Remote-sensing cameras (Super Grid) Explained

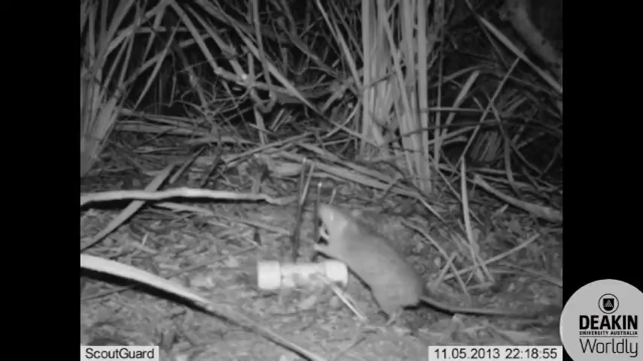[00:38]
it senses movement, takes three photos and then we can identify the species by that.